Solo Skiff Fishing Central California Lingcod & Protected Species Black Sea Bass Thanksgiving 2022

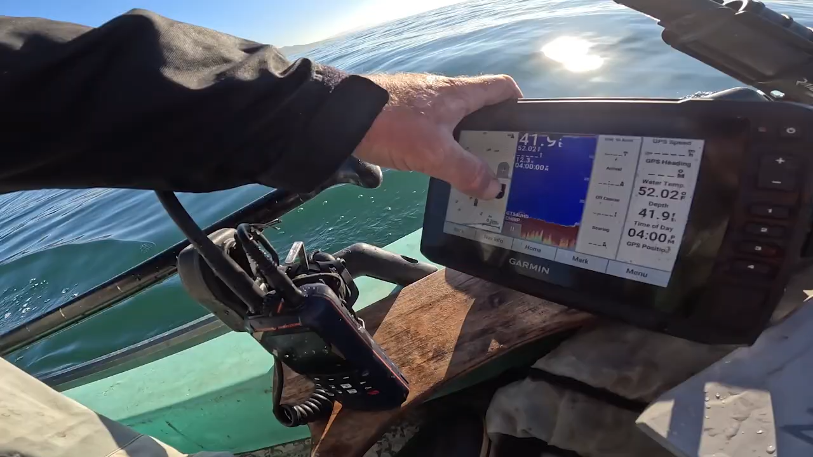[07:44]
This is where I went out last time. 40 feet of water. Keep my eye out for bait. I got some chum, too.